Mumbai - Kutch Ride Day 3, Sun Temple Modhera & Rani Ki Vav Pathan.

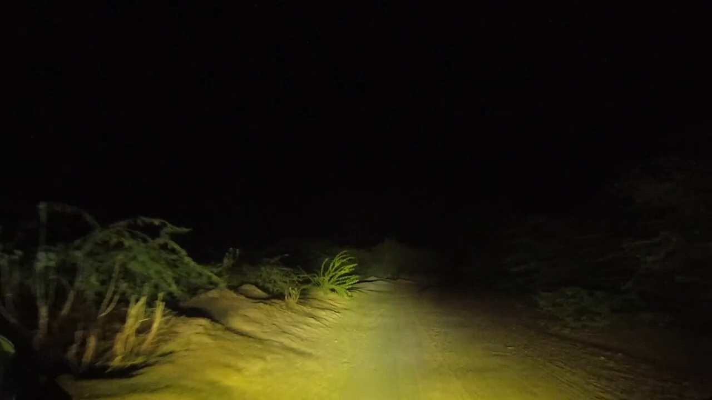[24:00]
देखते हैं यार थोड़ा आगे जाते हैं, नहीं तो फिर यू टर्न मार के चुपचाप कार वाले रास्ते से जाएंगे।
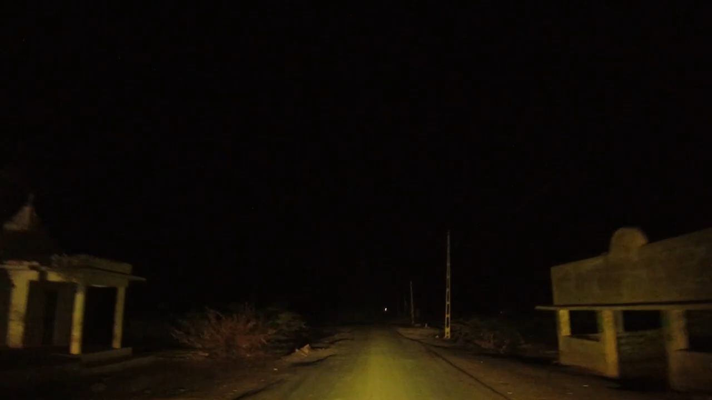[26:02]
गाइस ये देखो आज जो हम एडवेंचर कर रहे हैं, मतलब एकदम नेक्स्ट लेवल का है।